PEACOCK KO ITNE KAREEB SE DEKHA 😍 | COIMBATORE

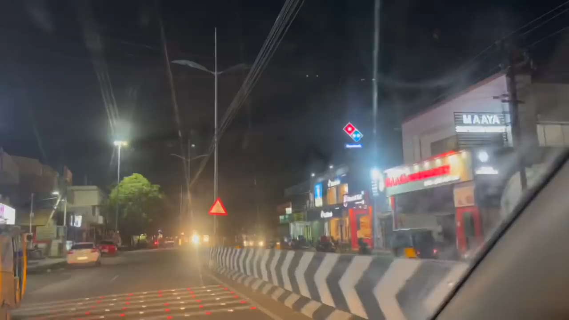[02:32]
फाइनली कितनी मेहनत के बाद ये डोमिनोज दिखा है सिर्फ मैं जानता हूँ.